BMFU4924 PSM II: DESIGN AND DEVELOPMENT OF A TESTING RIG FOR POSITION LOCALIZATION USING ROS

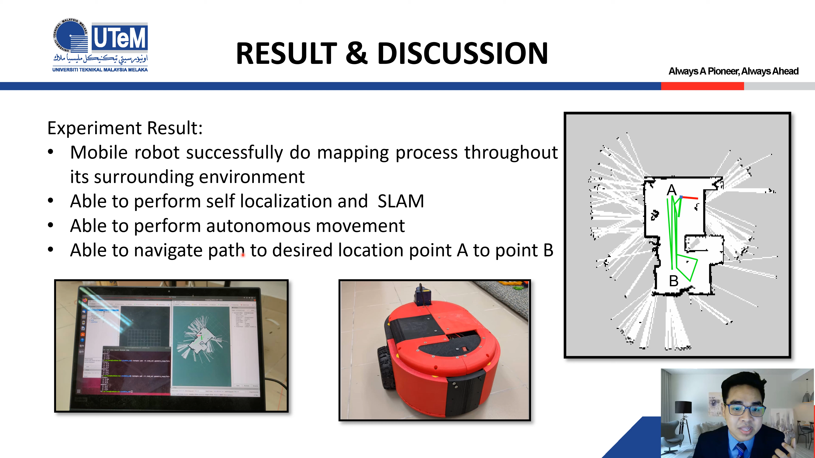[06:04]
Now, you can see here, the green one is the pass have been throughout the robot while doing the mapping process. And lastly, we have able to perform the autonomous movement using the RV software, where we want to navigate the pass for the robot from A position to the B location.